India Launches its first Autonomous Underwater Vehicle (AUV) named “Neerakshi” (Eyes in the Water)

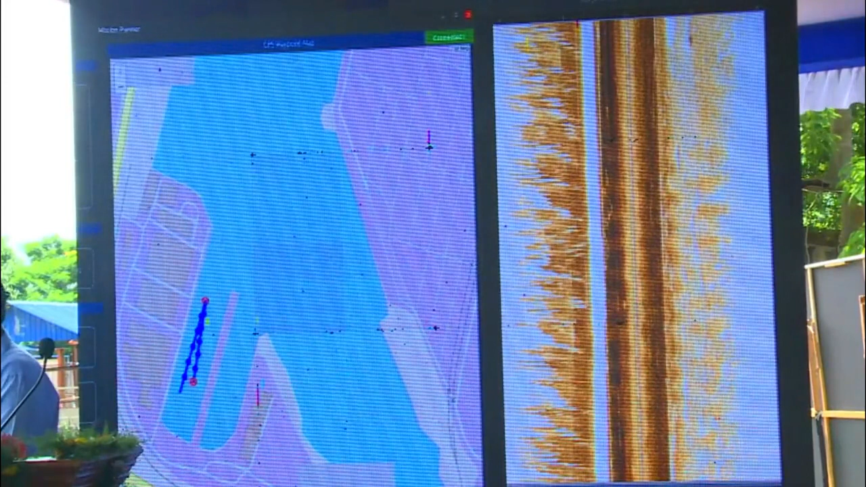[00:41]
the blue screen to be precise, you can see the movement.